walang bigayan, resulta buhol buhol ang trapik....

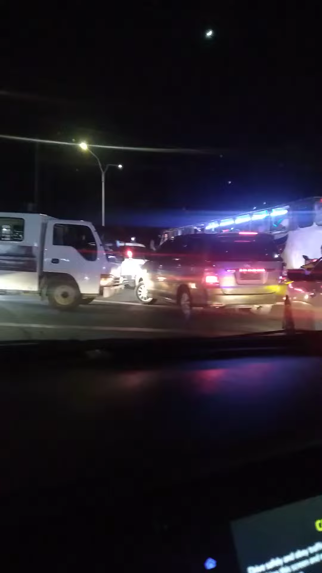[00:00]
so tingnan nyo hindi sila nagbibigayan na intersection walang makadaan stock up
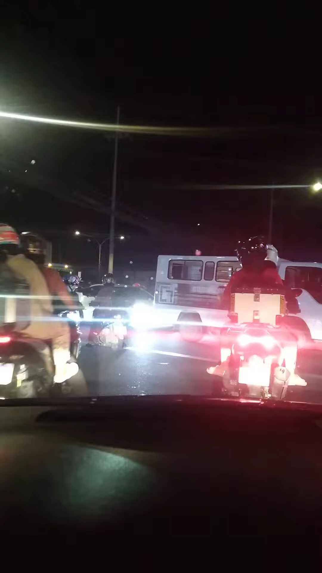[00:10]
walang makagalaw ano intersection hindi kasi nagbibigayan lahat pumasok motor lang tumatakbo so ganyan dito guys may intersection ng si Yos centenyal papunta ng Nobileta at Kawit ayan sila nagbibigayan
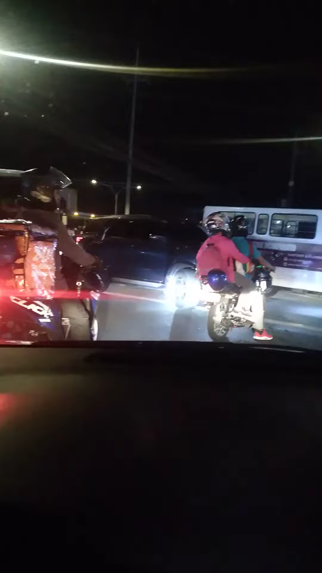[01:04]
ako andito lang wala ako dun sa guhit eh ayan buti yung isa umatras na yung isa
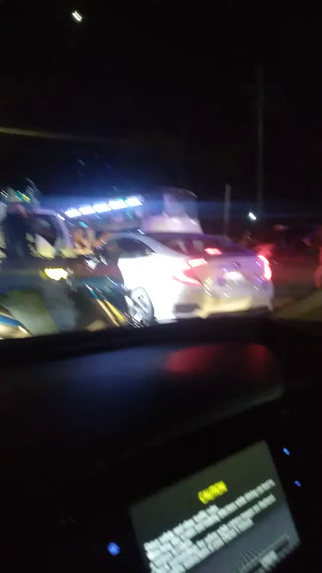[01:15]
dapat umatras muna yung isa o ayan
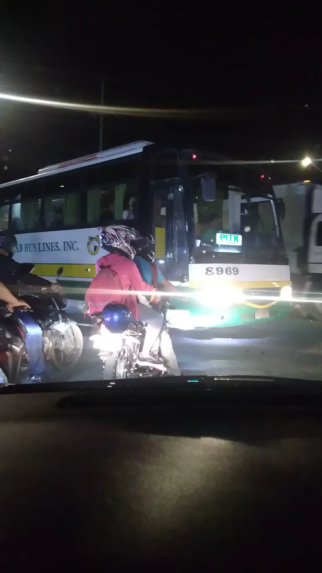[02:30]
ng siyos at centennial sa may kawid ayan may nakakadaan na maraming salamat ingat-ingat guna